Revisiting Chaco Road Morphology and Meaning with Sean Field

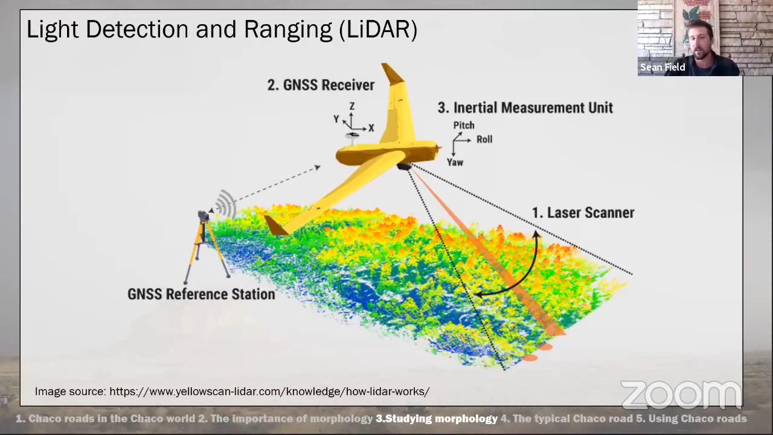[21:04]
And what the sensor does is it sends out millions of pulses and it times the return of those pulses. And through that, it's gathering data that are both lat and long, also elevation or z values. It's also gathering color values or it can get returns on a lot of other different things depending on the sensor. But what it provides us essentially is a point cloud. So it's a three-dimensional digital reconstruction of the landscape. And not just the landscape, but also foliage, underbrush, that sort of thing. And what's really helpful is that since it's essentially not a continuous three-dimensional surface, we can begin to filter out some of this data really easily.
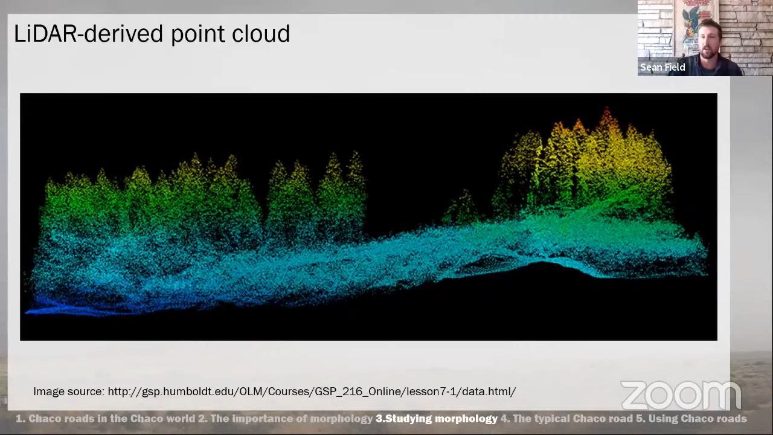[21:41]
So you can get rid of canopies, you can get rid of underbrush vegetation, and get a perspective of what the bare earth looks like without anything sitting on top of it. And what you get usually when you filter all that out is you get a surface model, elevation model, or terrain model.
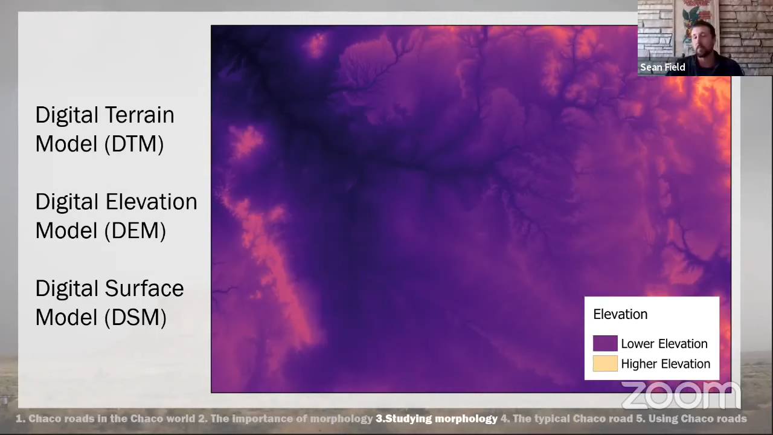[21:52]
People, you know, there's a lot of different terms, but generally a surface model, right, would be a raster representation or a gridded representation of the bare earth.